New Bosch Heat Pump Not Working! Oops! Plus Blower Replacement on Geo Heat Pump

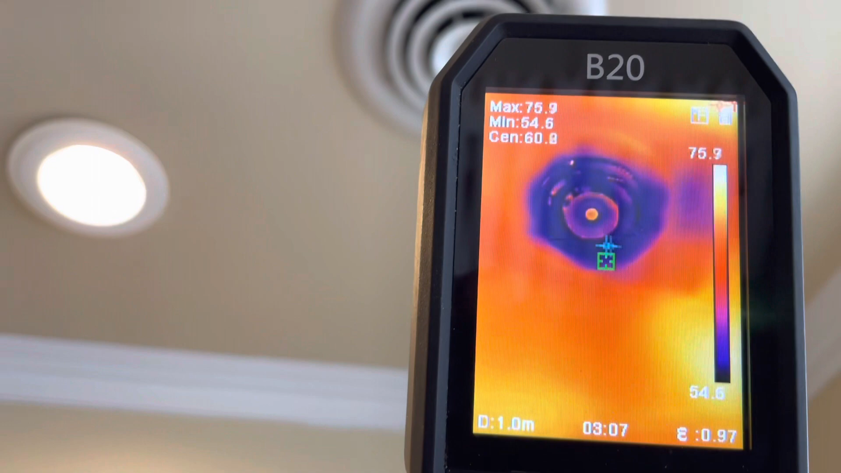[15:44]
Pretty cool. And it's 74 at the thermostat, so it looks like we've got around a 20 degree split.